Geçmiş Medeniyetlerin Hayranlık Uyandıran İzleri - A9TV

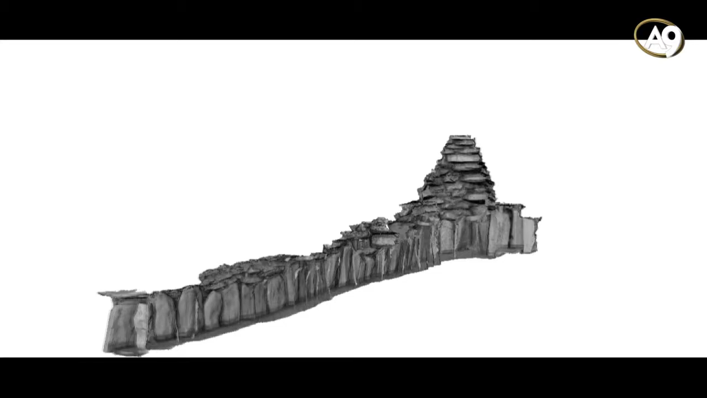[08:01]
The wall is a very small, the top of the wall is a little bit more than the wall, the wall is a bit more from the wall.
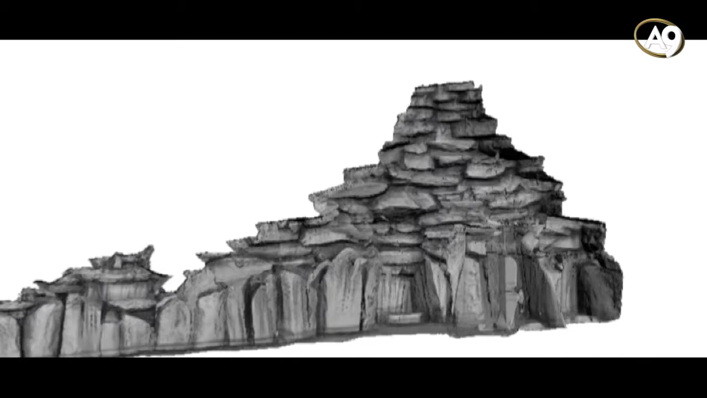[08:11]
This way, the wall's upper part of the wall is a little bit less. There is a large scale of 6-gen baca.